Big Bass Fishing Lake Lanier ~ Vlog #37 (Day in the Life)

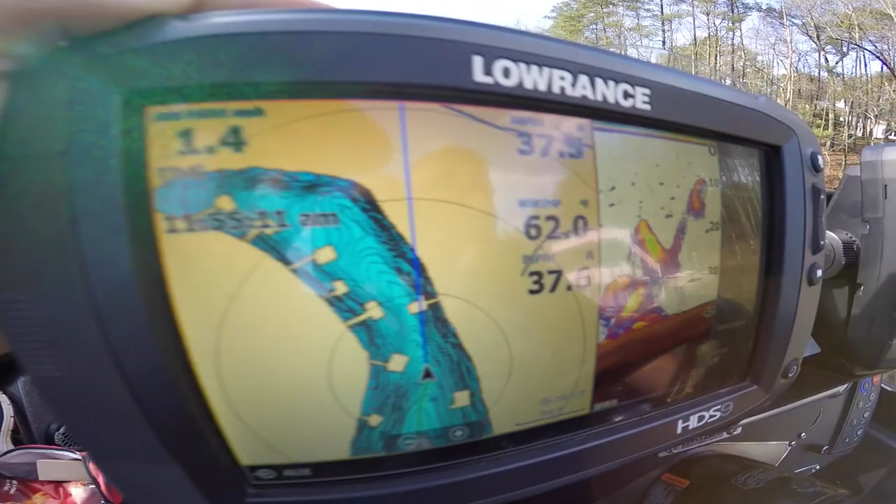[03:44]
Is that in standing timber or is it all fish? No, just fish. I mean, it's a lot of bait, too. So a lot of bait. I mean, there's definitely fish.